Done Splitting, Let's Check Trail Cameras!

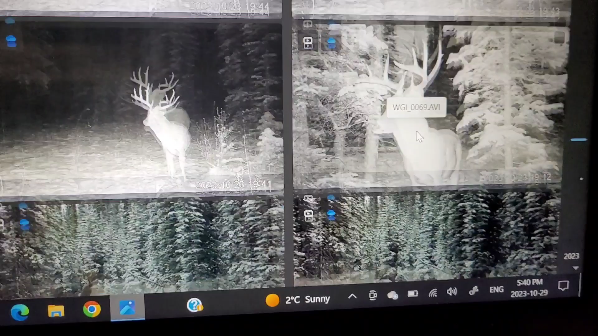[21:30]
but there's that big 11 we've got. It's definitely the biggest deer I have ever seen in my life, but over the course of the past month he's been coming around, I have not seen him in shooting light. So, and he's been on here, I probably in total have close to 5,000 pictures of him, or 8,000, not 5,000, my bad.
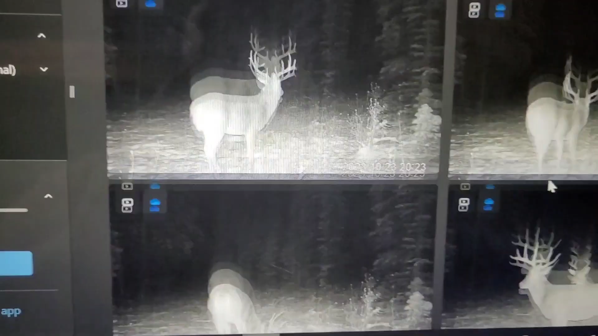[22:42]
And there's a little spike, and there's a few of them. Let's watch this one. I haven't watched this. Looks like some pre-rut action. I know later you see the, I believe it's a 9-point comes through and starts getting rowdy. Not exactly rowdy with any other deer, but
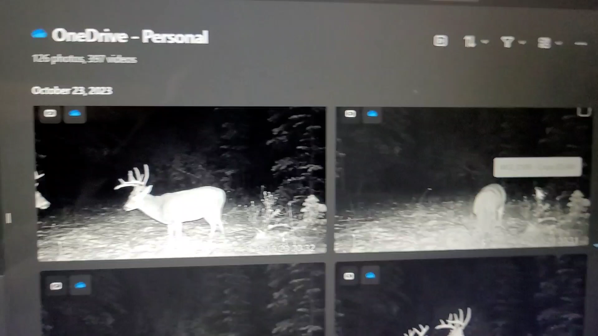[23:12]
oh, I thought it showed, yeah, it shows another deer there, but didn't see him in the video. Yeah, there's that 6-point, the 11.
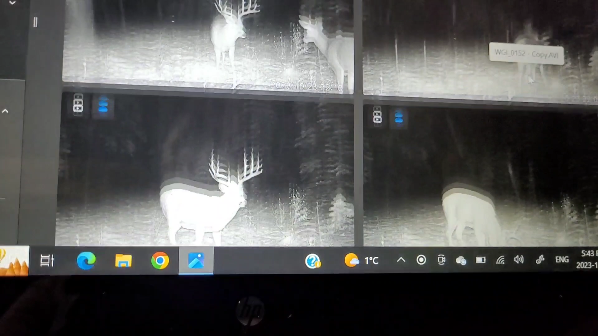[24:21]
But yeah, he comes around every other day, every day. But you never see him in shooting light. But as you can see, it comes around a lot. Sorry if you hear everyone stomping around upstairs. That's my wife and kids. Oh, looks like he's putting his head down towards him a little bit.
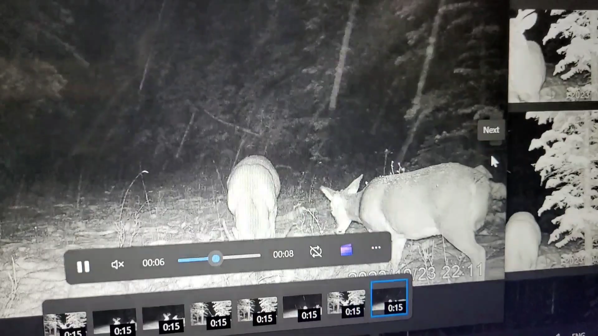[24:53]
Yeah, that's not gonna work the way you think, little fella. But yeah, basically he comes around a lot. I'm trying to find another video I seen earlier. These are just does and some babies.
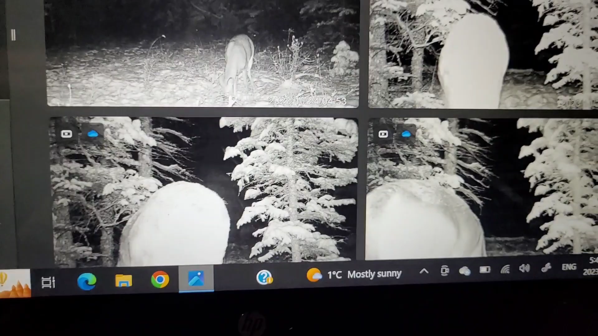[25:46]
They're showing up at night a lot and early in the morning.
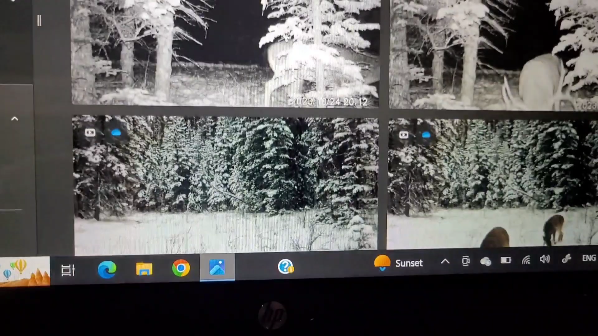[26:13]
Yep, there he is again. We used to have a 10-point I called the camera whore, but he hasn't been back in a while. Pretty sure someone got him.